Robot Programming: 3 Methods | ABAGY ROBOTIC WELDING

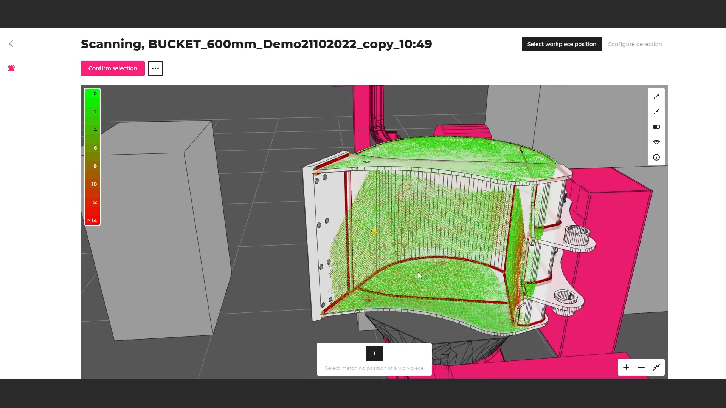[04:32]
If deviations are found, the system automatically adjusts the robot's path.